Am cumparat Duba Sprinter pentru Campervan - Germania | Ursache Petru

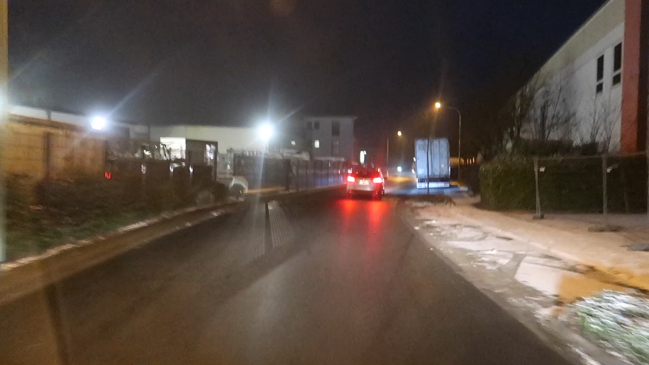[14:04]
Ne anunță imediat că nu avem centura. Punem centura, bineînțeles.
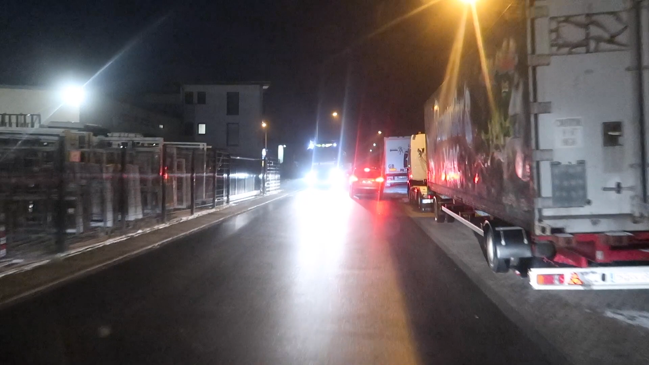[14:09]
Perfect. Ok. Mihăiță face la dreapta, facem și noi după el, clar.